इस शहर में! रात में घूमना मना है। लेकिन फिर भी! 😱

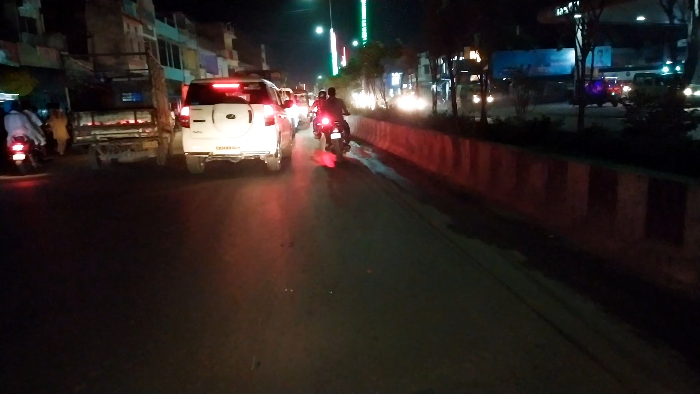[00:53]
लगता है कि प्रीम जा रही है इसलिए ट्राफिक लगा बहुत जादा है तो पर जाओ भाई
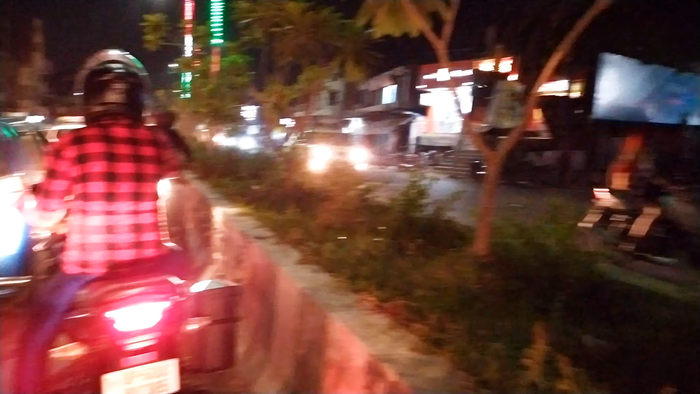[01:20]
और इसी आगे पड़ता है, जिता होनी पड़ता है,
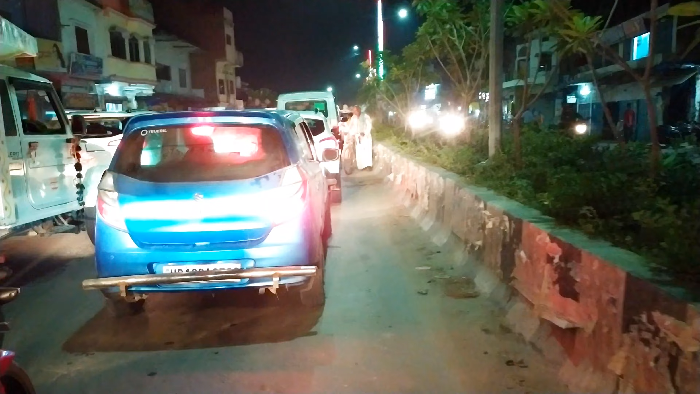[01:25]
ये ग्रेलड बे क्रॉसिं है आपर, दिखाते हैं आप रुप रुप रुप गाड़ी निसाल ले हैं आपर
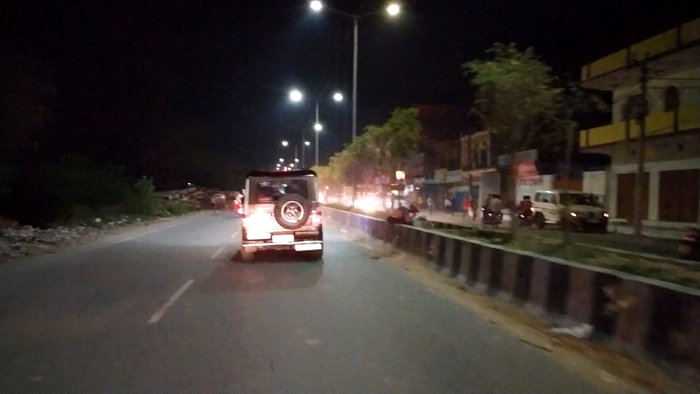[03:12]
आज से कुछ लाइट है लगी हो लिया है और यह जो है यहां पर पिजाएंगे हमातंकरते हैं तो उन्हों ने वहाँ जादा मितास किया है यहां पर रोड से लेके लाइट जो कि आप देखने हैं जो भी रूट है रोड पर लिकाईगरा आज वो हर्दी के लग्डर उसके अं
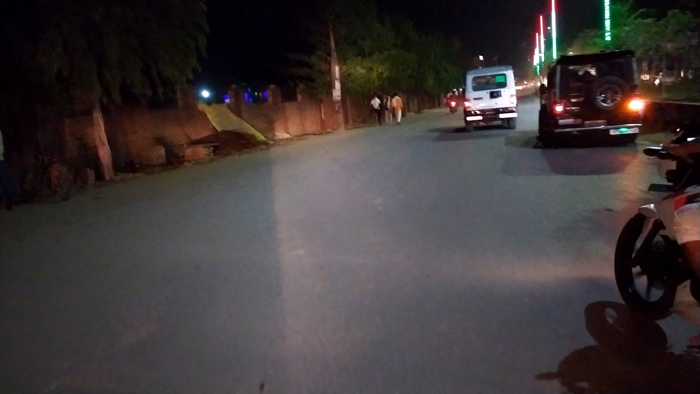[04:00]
यह यह है नगात्वी चौराहा और इसके आगे जाएंगे तो कुछवारी मोड पड़ेगा
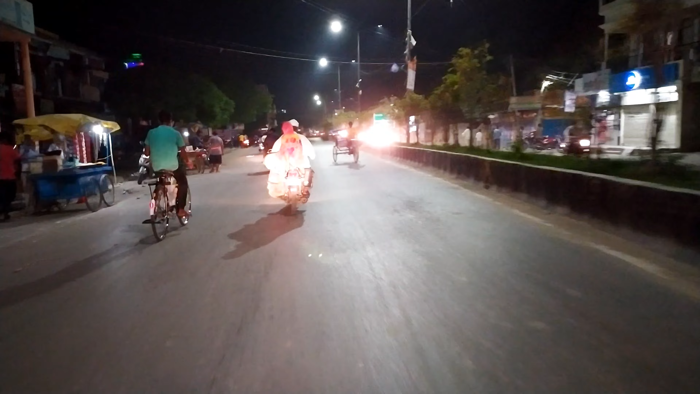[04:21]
तो आगे यहां पर पड़ेगा वो कुछवारी मोड है कुछवारी मोड से फिर हम लोग रिटर्न हो जाएंगे मार्केट उते हुए कि बड़े चौराय पर जाना है हमें कि दिखिए रात
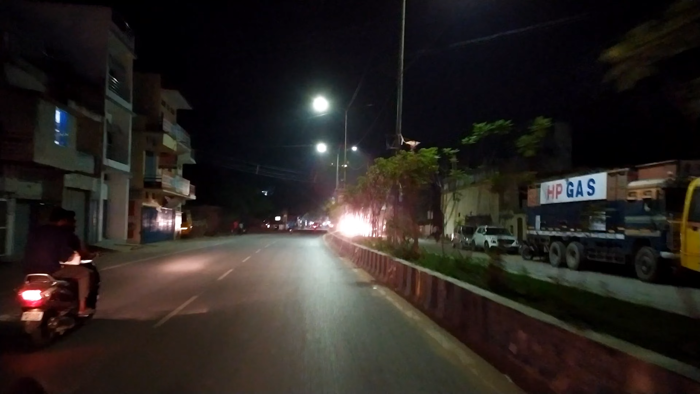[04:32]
को यहां में कुछ ऐसा सुने आसा दिखता है कि अंधेरा है यहां पर